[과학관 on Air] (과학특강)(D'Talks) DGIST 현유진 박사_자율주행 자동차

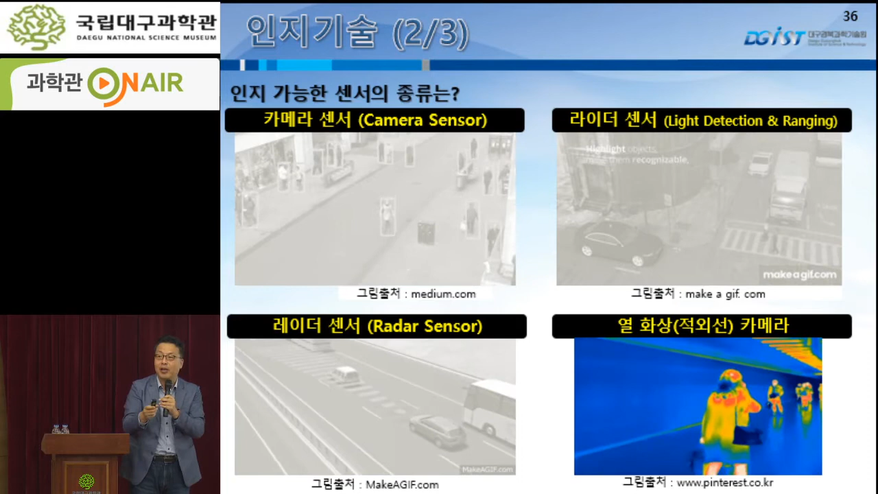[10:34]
캥거루가 많이 나오는 호주에 가면요 밤에 운전을 할 때 캥거루가 이렇게 튀어나온답니다 그럼 캥거루를 박치게 해버리지 않습니까 그런데 많이 이런 센서를 달아야 됩니다 그래서 이런 것들이 전부 사람의 눈을 대신해 주는 겁니다 이런 센서들이 달려야 돼요